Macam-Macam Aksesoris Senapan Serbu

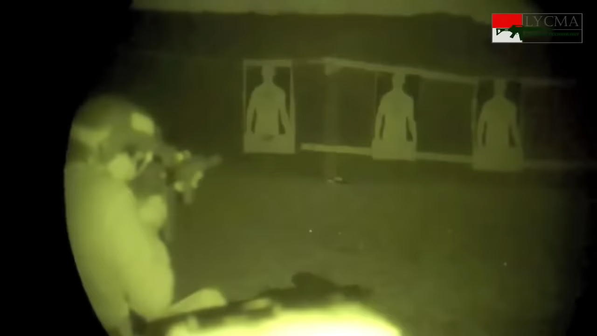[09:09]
Cahaya laser infra merah ini tidak bisa dilihat dengan mata telanjang, hanya bisa terlihat melalui perangkat night vision.